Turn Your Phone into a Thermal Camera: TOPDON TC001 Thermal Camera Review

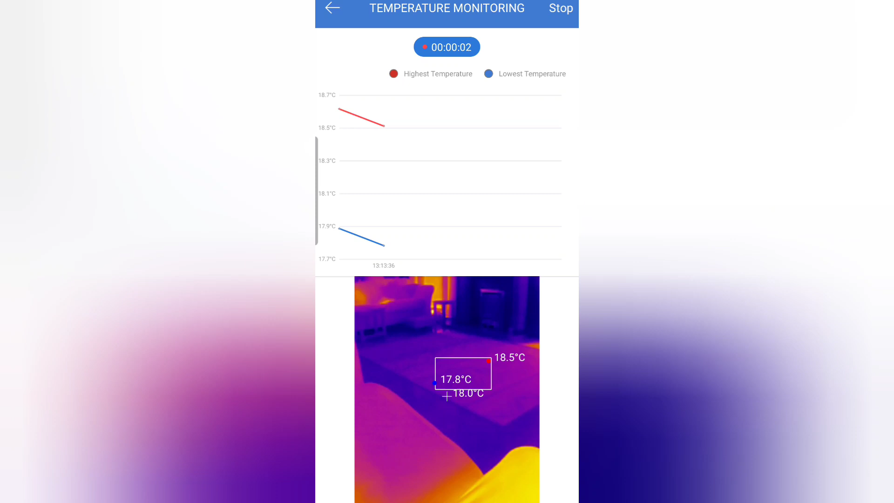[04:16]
On screen: spot 18.0°C, max 18.5°C, min 17.8°C
Is that the camera will measure the maximum and minimum temperature in that area. And record it in this graph.
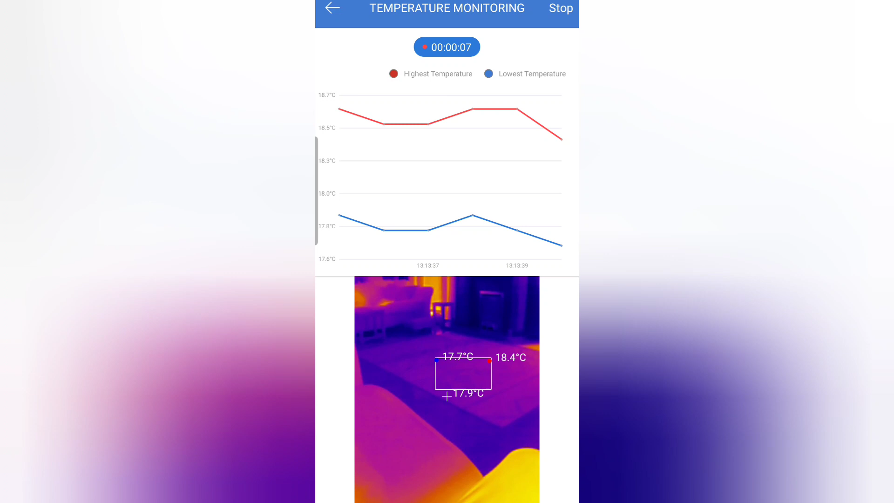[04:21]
On screen: spot 17.9°C, max 18.4°C, min 17.7°C
And just move it down onto my knee. So we should see a bigger difference between the two.
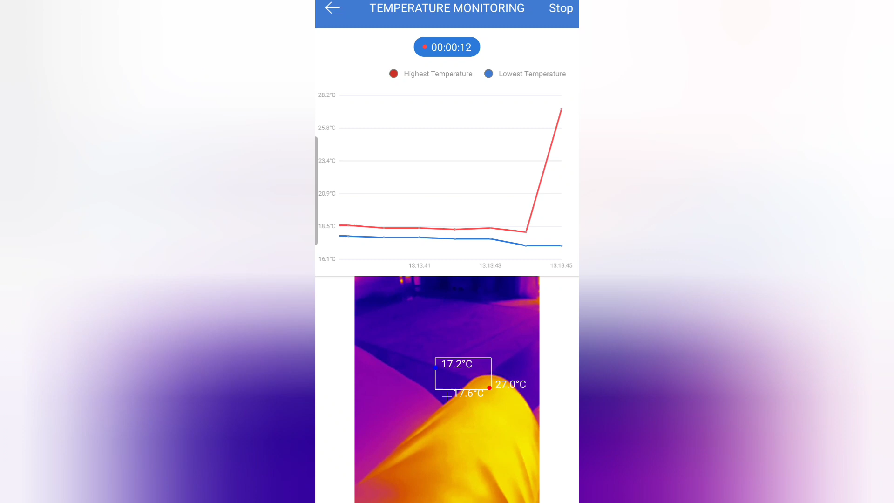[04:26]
You can see that the axis changes automatically when you do that.
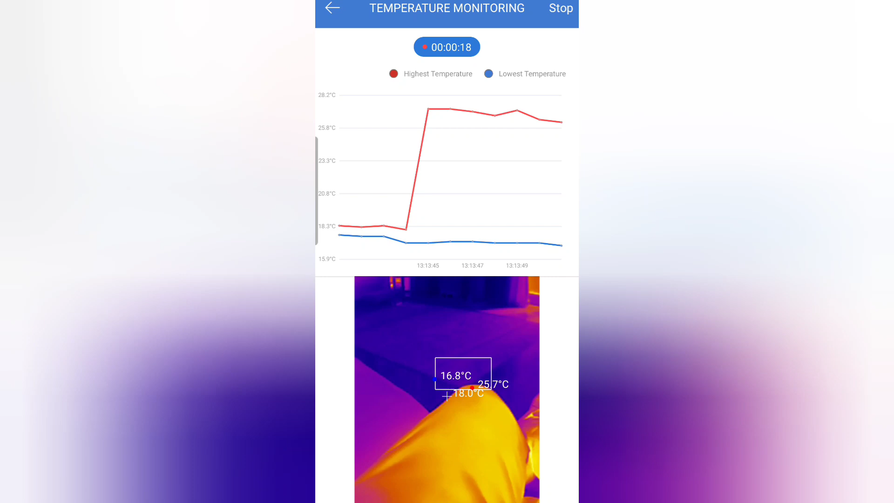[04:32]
And then if I stop it. And go into my historical data.
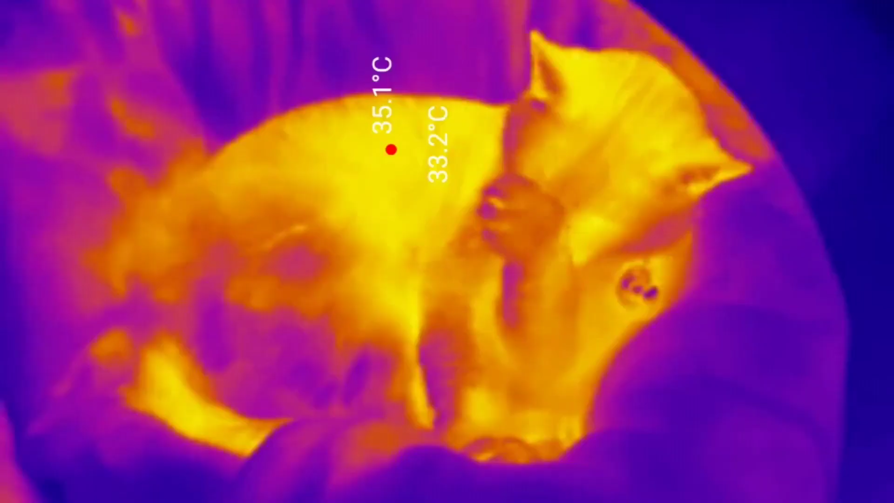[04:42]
So what can you use this thing for apart from taking videos of the cat. One of the main uses of thermal imaging cameras that should be relevant to virtually everyone. Is building surveys. This is the roof of my garage. It looks okay.
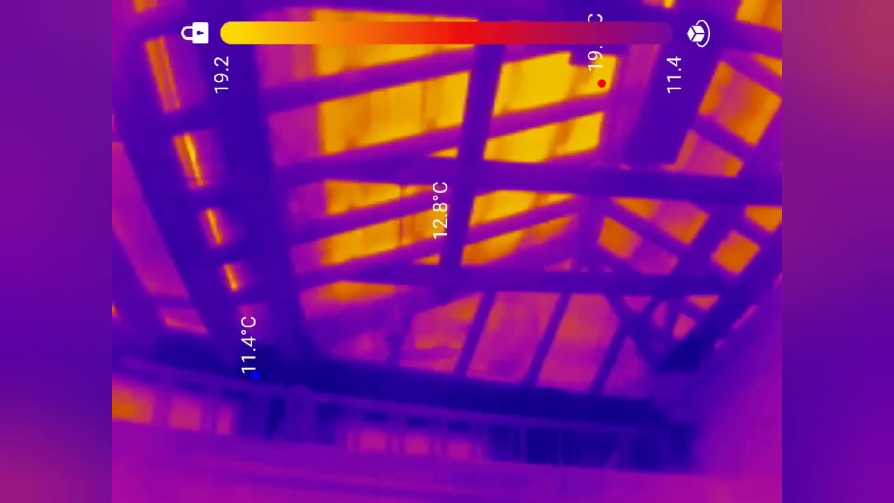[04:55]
But when I look at it in infrared.
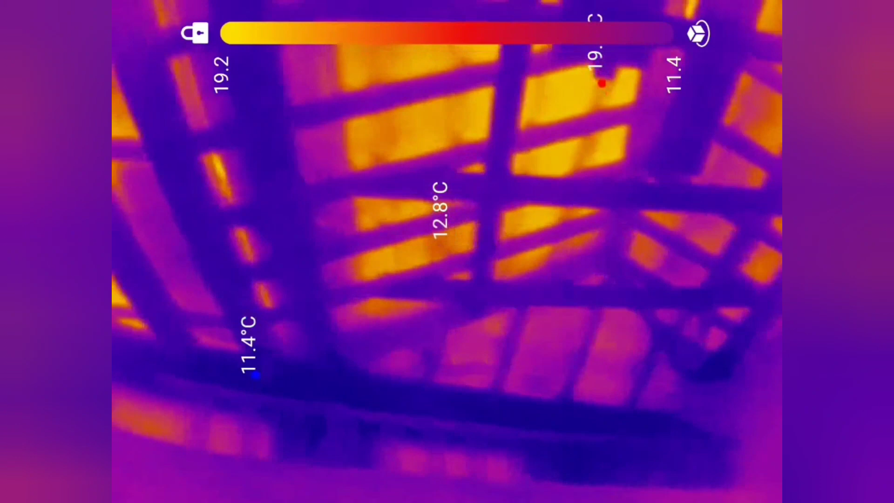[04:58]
On screen: spot 12.8°C
You can clearly see that the beams are colder than the roof. Which I'd expect because it's summer. But look at those dark patches.
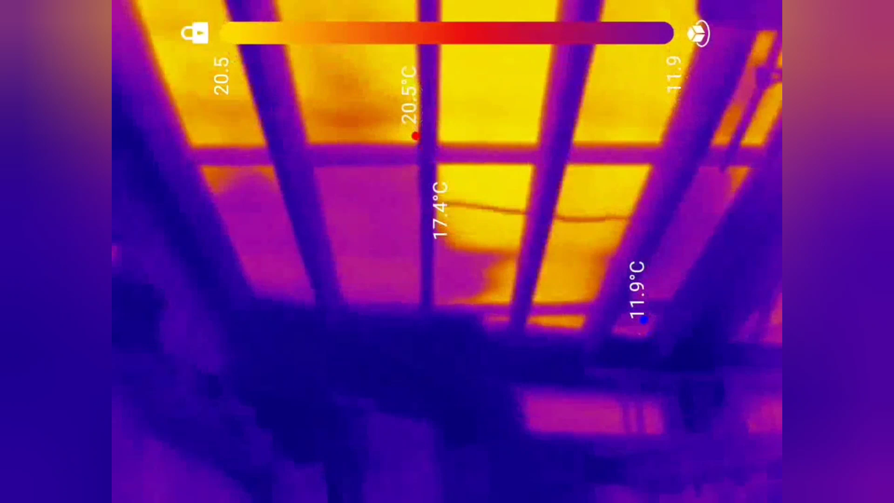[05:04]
On screen: min 11.9°C
That far corner of the roof is significantly colder than the rest of it.
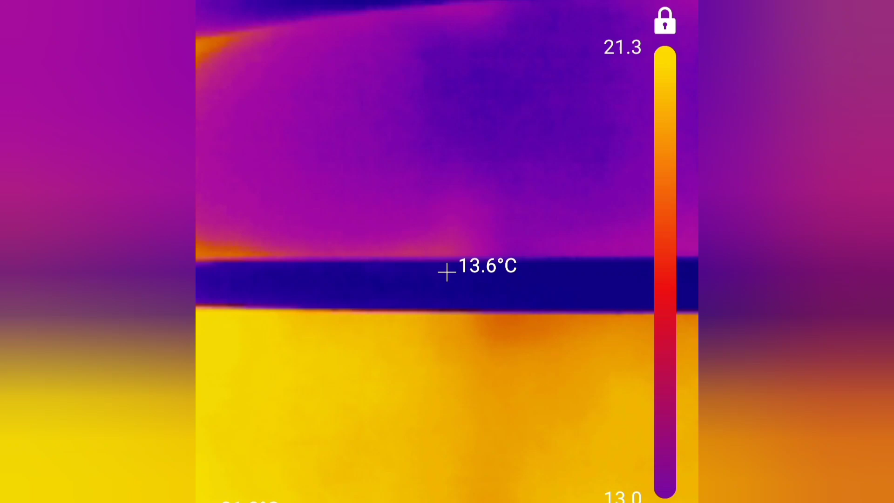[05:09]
On screen: spot 13.6°C
So if we look closer. And then change the colour palette. And take line measurements. You can see the five degree difference.
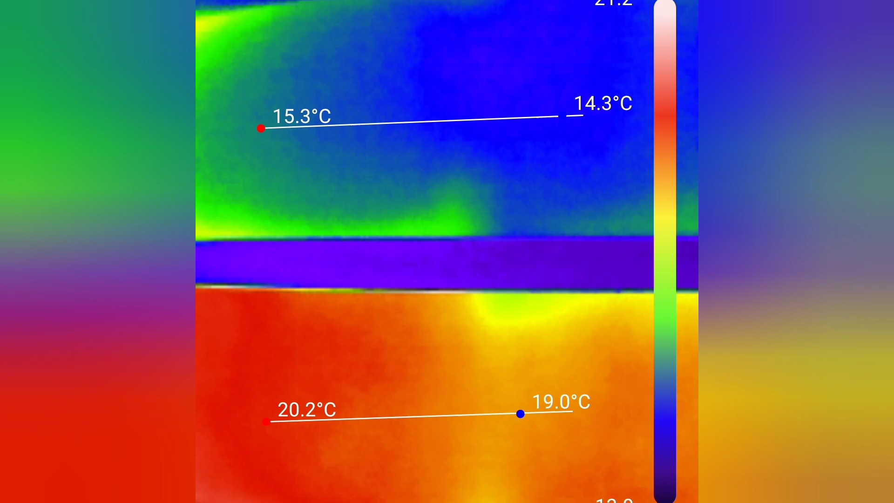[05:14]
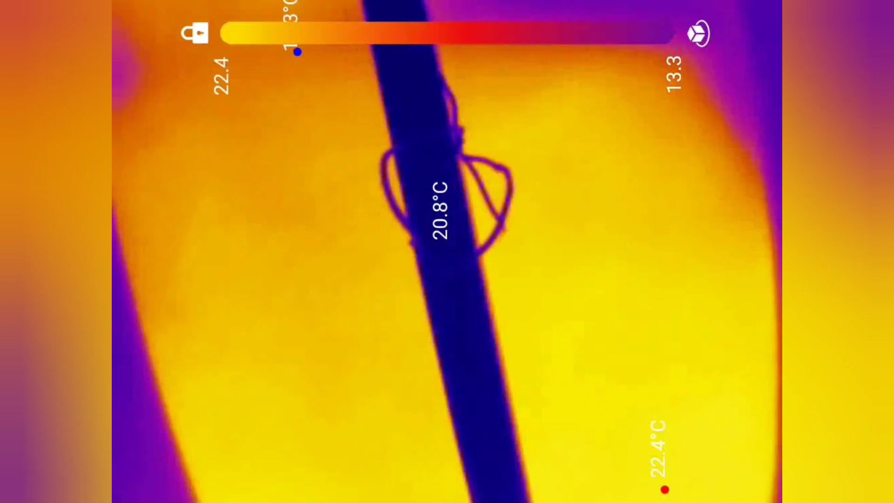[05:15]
On screen: spot 20.8°C, max 22.4°C
And then there's another area here. Where the pitched roof meets the flat roof. And again you can see. The ceiling is significantly colder. Now that indicates to me that we've got a leak. The main part of the roof is warmed up.
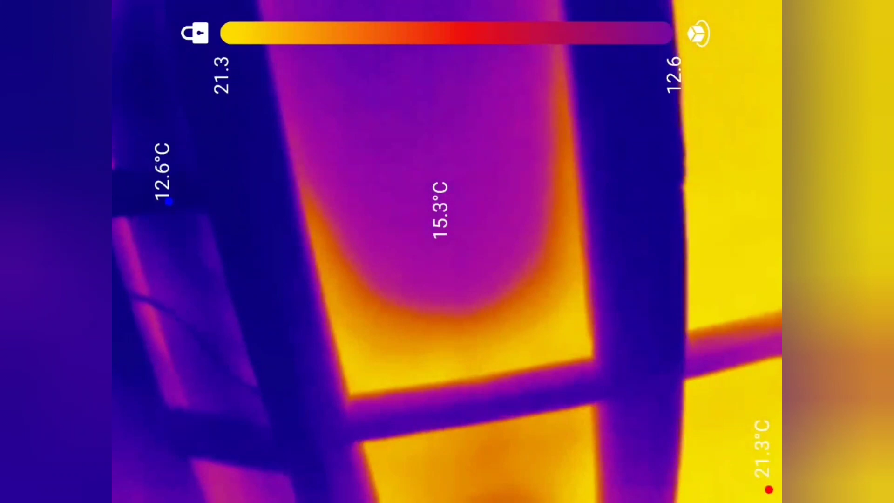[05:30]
On screen: spot 15.3°C, max 21.3°C
But because of the higher specific heat capacity of the water that's soaked into the fabric of the roof. It doesn't heat up as quickly.
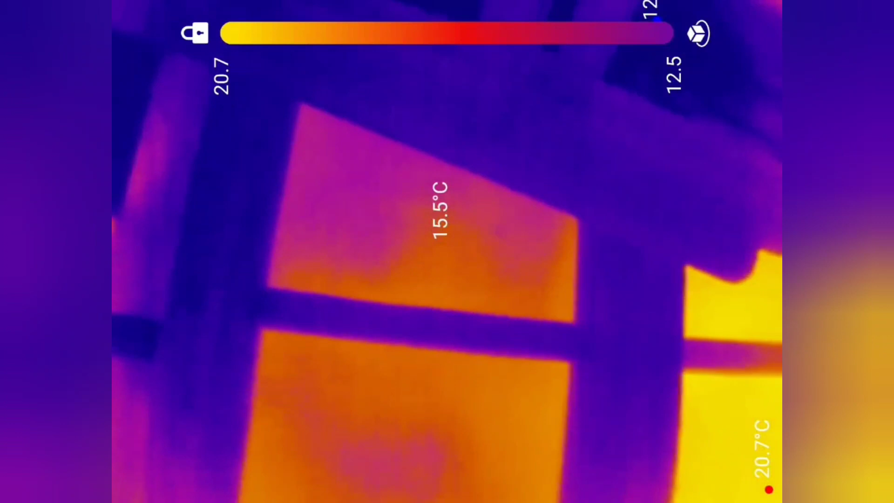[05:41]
On screen: spot 15.5°C
And we get these cold spots. This is heading back into the corner again.
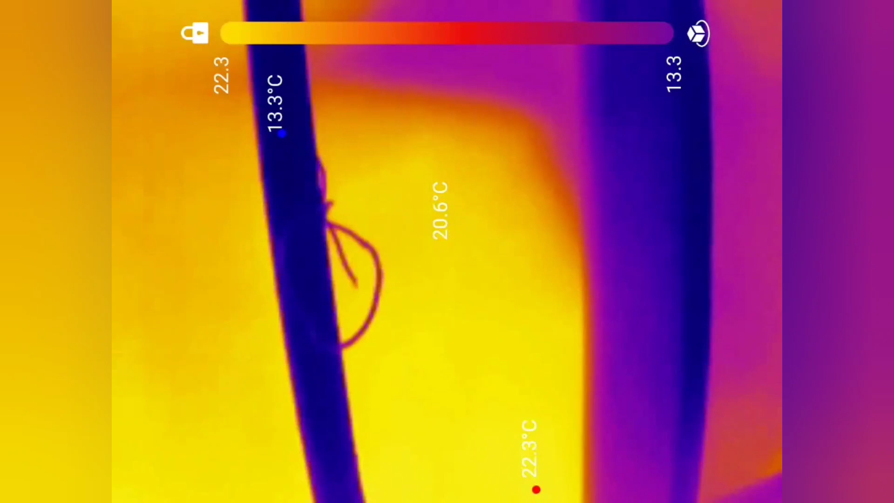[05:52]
On screen: spot 20.6°C
Now I did have problems with the gutters in that corner of the garage.
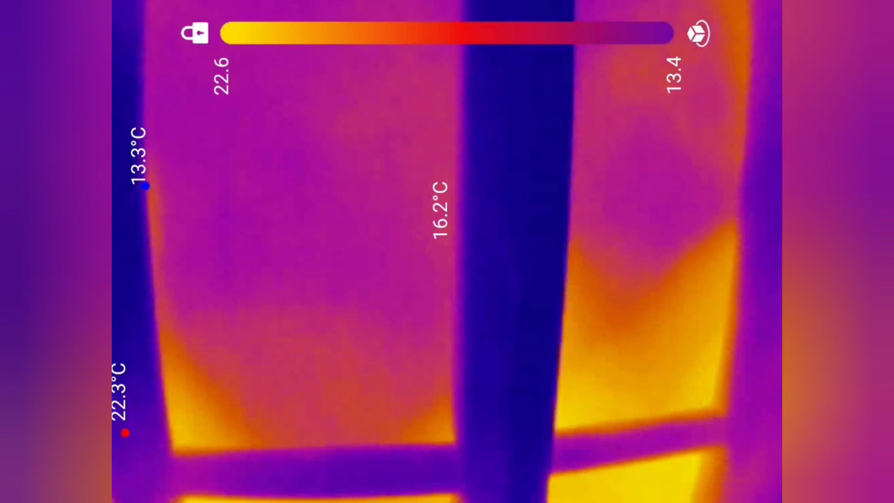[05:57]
On screen: spot 16.2°C
So that might have contributed to the dampness in the corner. But I'm definitely going to have to monitor that over the summer.
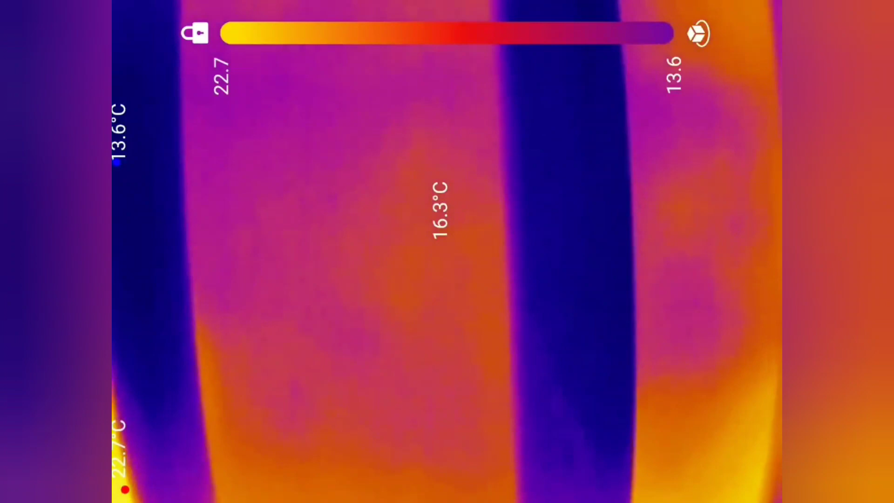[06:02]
On screen: spot 16.3°C, min 13.6°C
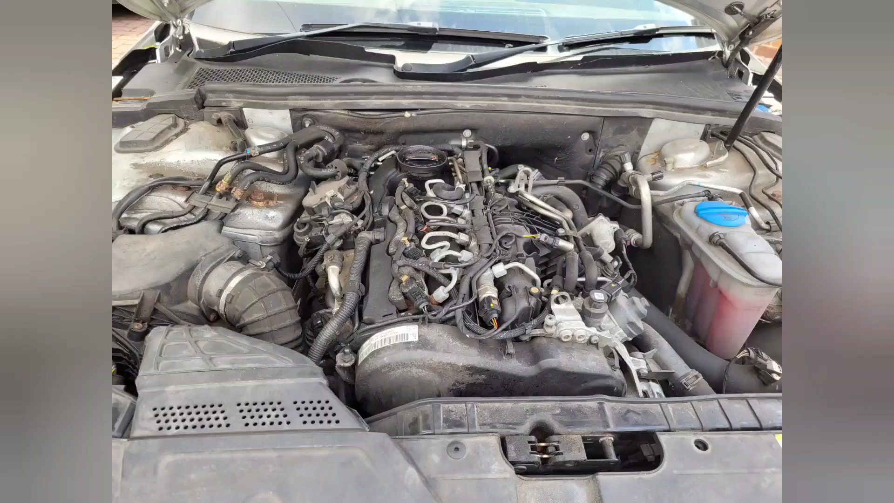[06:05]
Another use of thermal imaging camera is automotive.
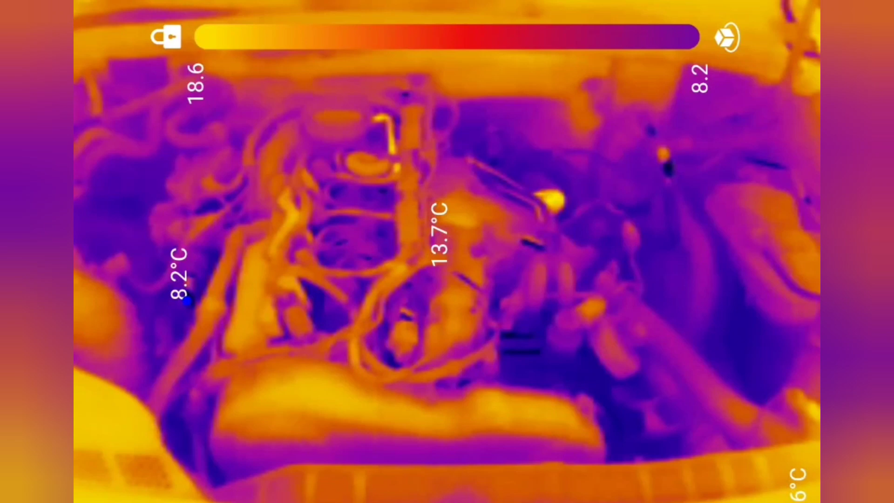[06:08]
On screen: spot 13.7°C
This is a diesel engine. And you can clearly see which components are getting hot as the engine warms up.
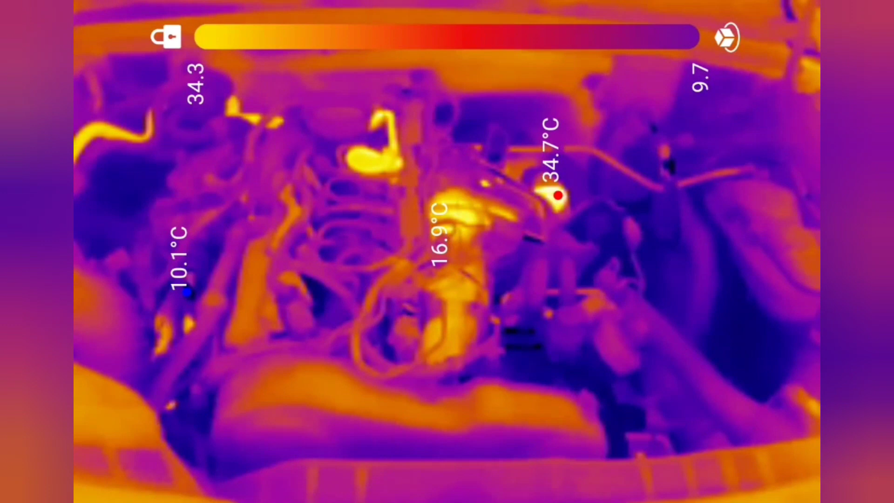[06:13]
This form of non-contact measurement is clearly safer than trying to take live temperature measurements of moving parts or live electrical apparatus.